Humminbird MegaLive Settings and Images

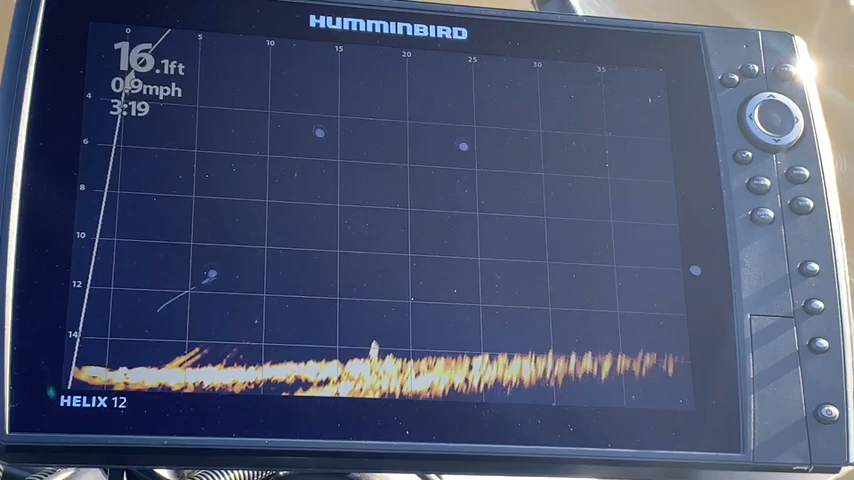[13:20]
On screen: depth 16.1 ft
And there's the pilings. And look around and see if you see fish in the area that you're scanning. Here is a huge ball of fish.
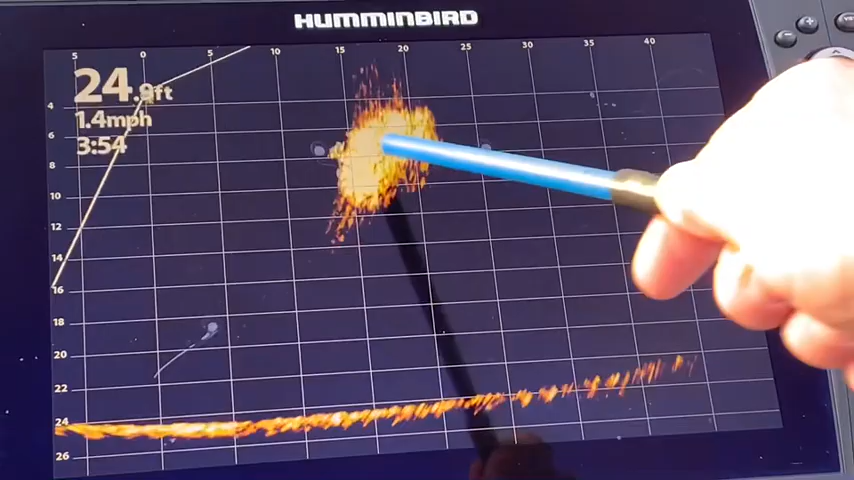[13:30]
On screen: depth 24.9 ft, speed 1.4 mph
Look at that. I really am not 100% sure what they are. But that is one big ball of fish.
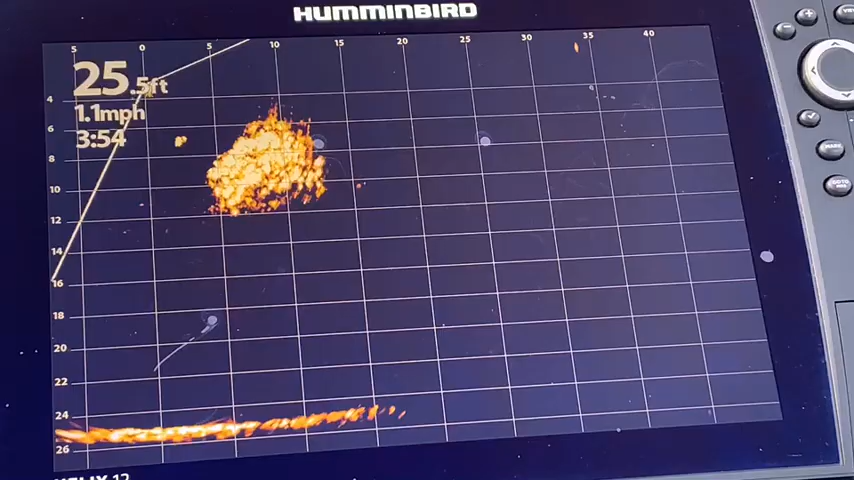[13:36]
On screen: depth 25.5 ft, speed 1.1 mph
Look at them there. Wow, are they tightly bound together.
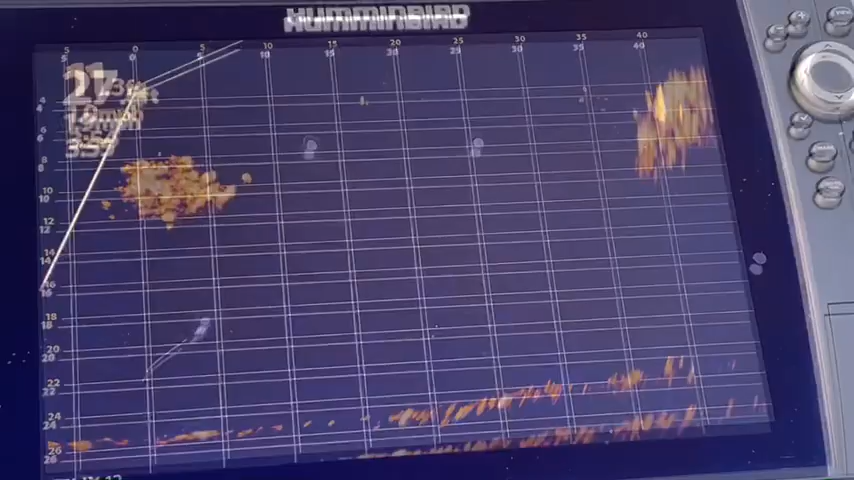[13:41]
Wow, here is a big ball of fish moving right here at the top.
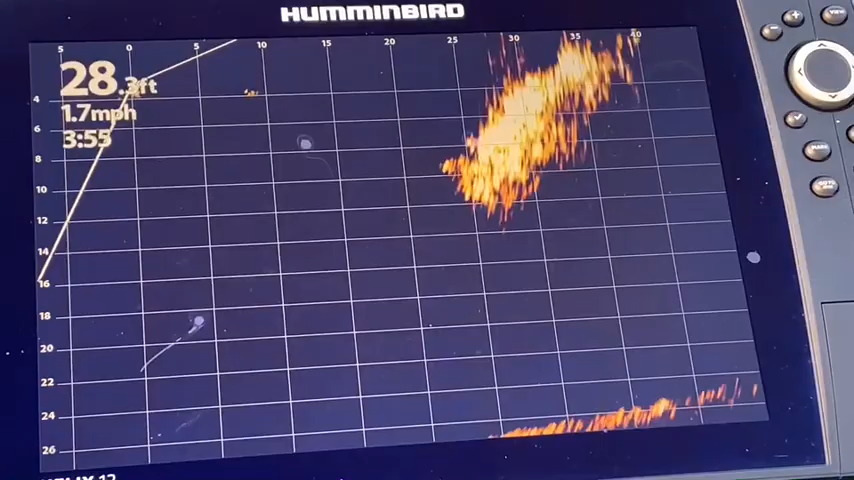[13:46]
On screen: depth 28.3 ft, speed 1.7 mph
Look at the size of that ball of fish.
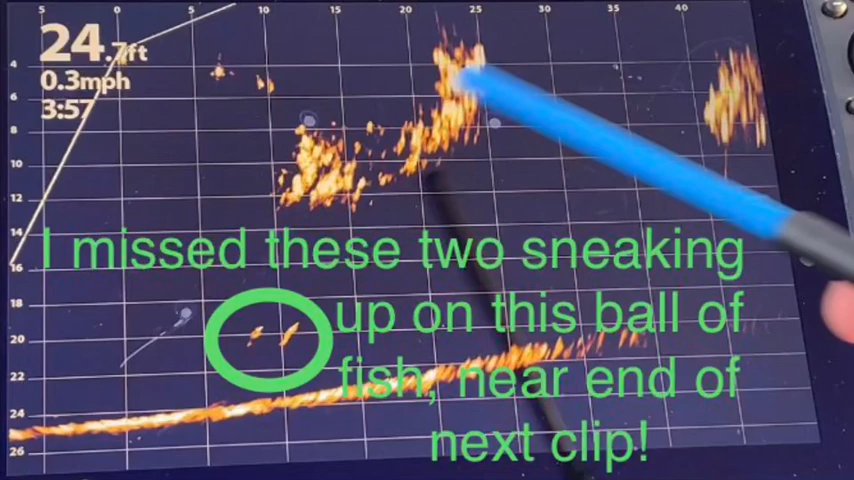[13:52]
On screen: depth 24.7 ft, speed 0.3 mph
Editing this video, I realized that two fish came up from the bottom to bust this ball of bait.
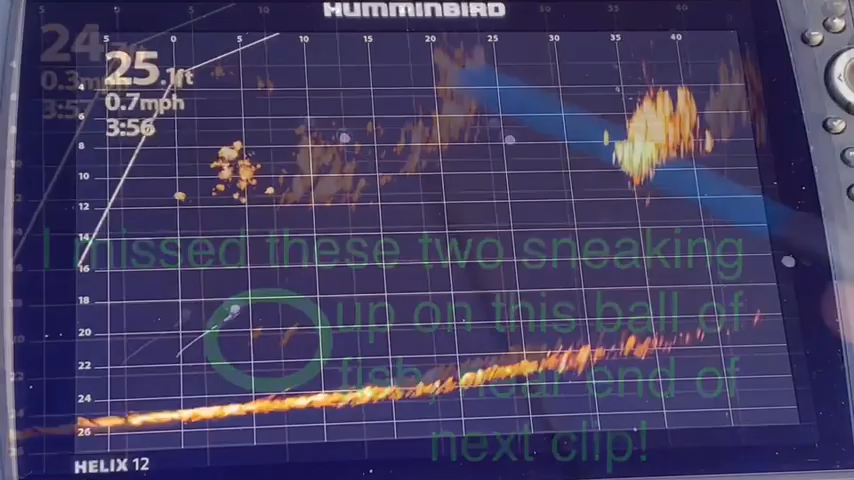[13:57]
We have a couple of balls of fish here. And I just can't believe how tightly they are formed together. And I don't know if there's some game fish. I don't see any underneath chasing. But definitely have some fish.
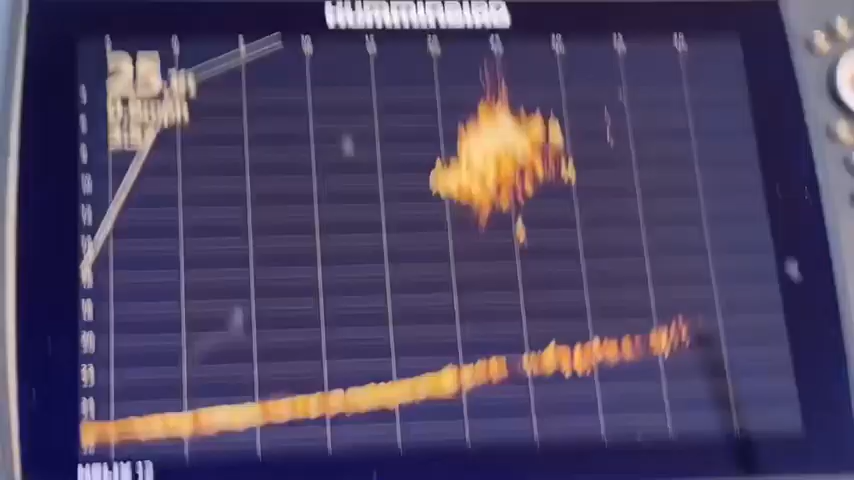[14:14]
This could be a bigger one coming in. But definitely have some fish busting the surface.
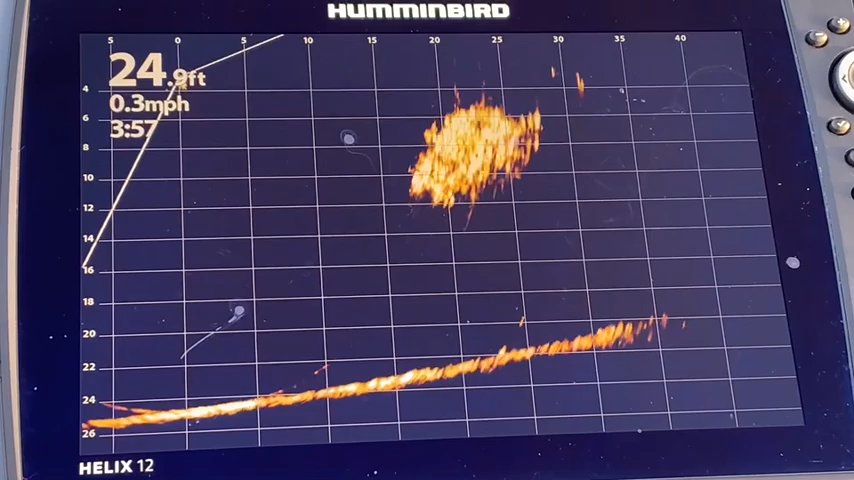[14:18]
On screen: speed 0.3 mph
I suspect that they are shad, but I cannot say for sure.
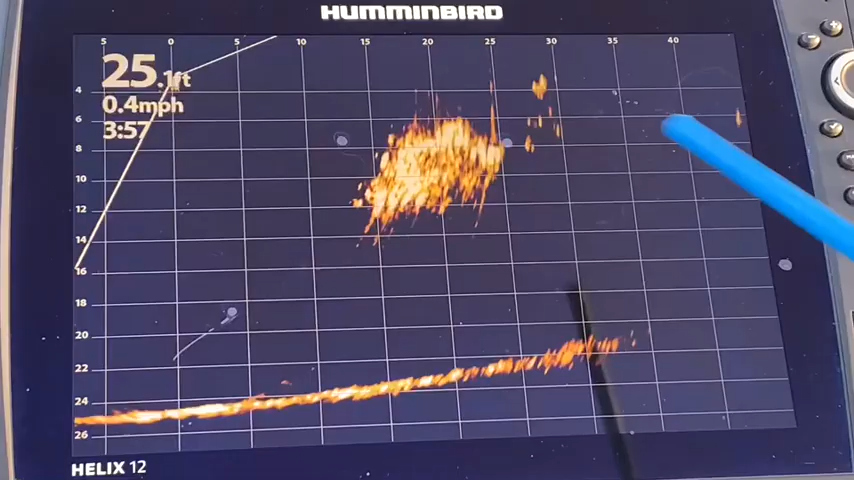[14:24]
On screen: depth 25.1 ft, speed 0.4 mph
Look at the ball of bait here. And this looks like fish kind of ganging up on them, whether they join up or not. Another huge ball over here. And that's 40 feet away. My boat position is over here at zero feet.
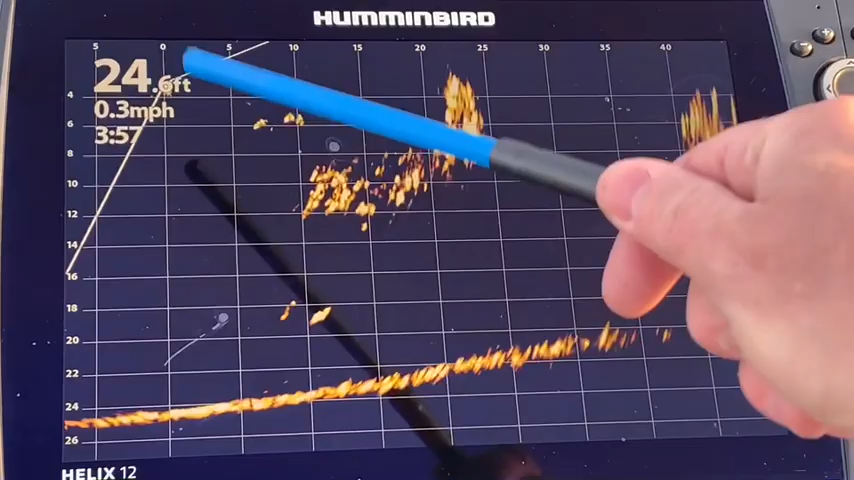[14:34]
On screen: speed 0.3 mph
And that is 40 feet. Just for fun, let's go to try.
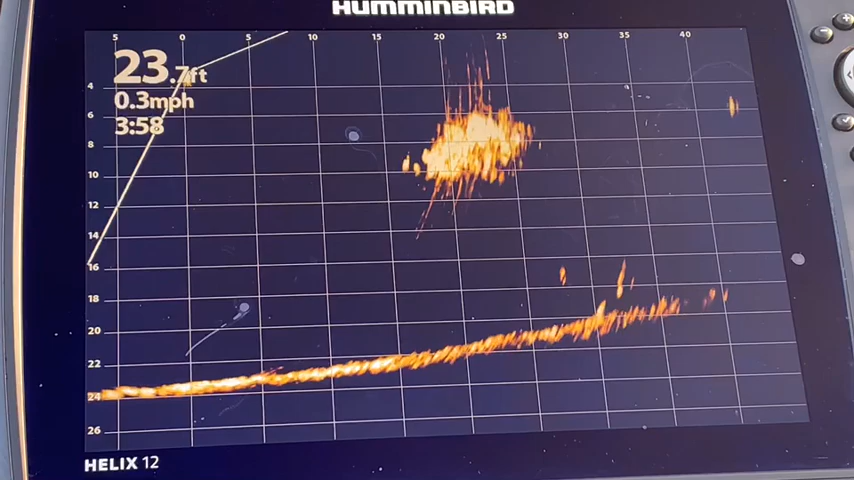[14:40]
On screen: depth 23.7 ft, speed 0.3 mph
I love seeing the activity. And I would have no idea that there is such a group of fish. I mean, other than you do see a few fish breaking the surface.
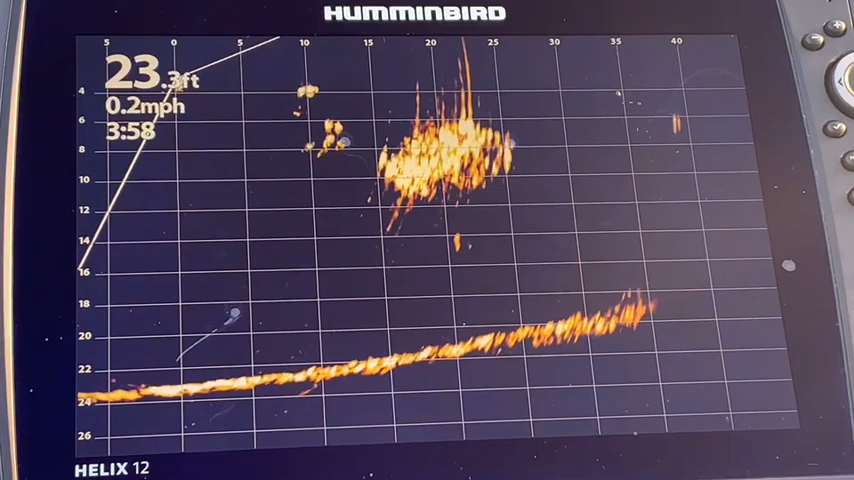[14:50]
On screen: depth 23.3 ft, speed 0.2 mph
But if none of those fish were breaking the surface, you would have no idea that those fish were there. And this is typically an area that I fish on the bottom.
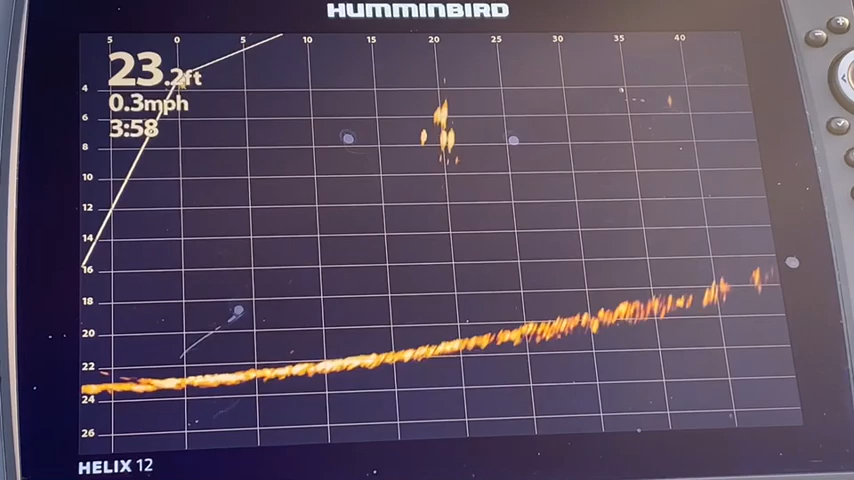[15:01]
On screen: depth 23.2 ft, speed 0.3 mph
So it's always great to have another, you know, piece of electronics that gives you another piece of the puzzle.
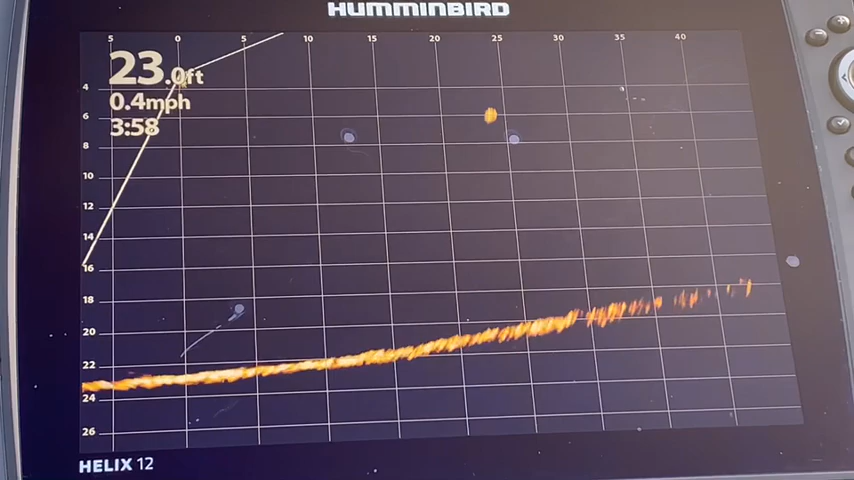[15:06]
On screen: depth 23.0 ft, speed 0.4 mph
And Megalive is certainly doing that.
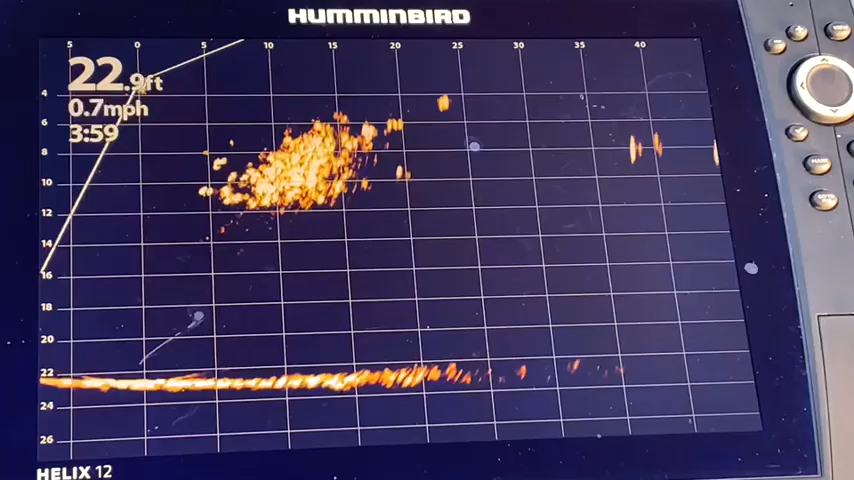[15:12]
On screen: depth 22.9 ft, speed 0.7 mph
Sometimes it's just fun to sit back and just watch fish doing their thing. Look at that ball of fish.
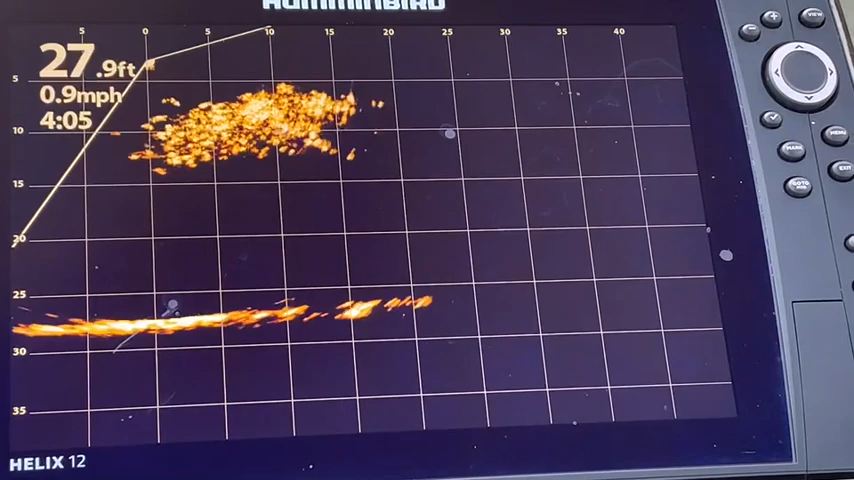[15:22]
On screen: depth 27.9 ft, speed 0.9 mph
Wow, that's just crazy. And I'm going to try and see what the sensitivity, what I can do.
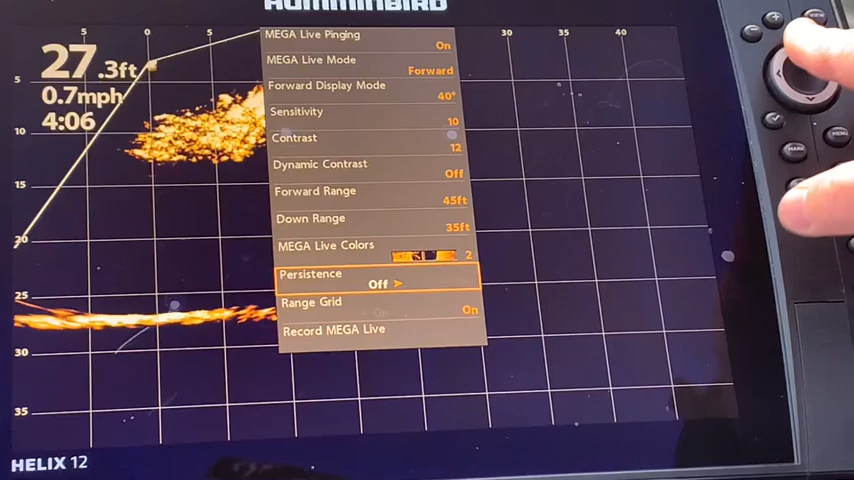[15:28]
On screen: depth 27.3 ft, speed 0.7 mph
Let's just play with it. If I dial it up, it gets too blurry.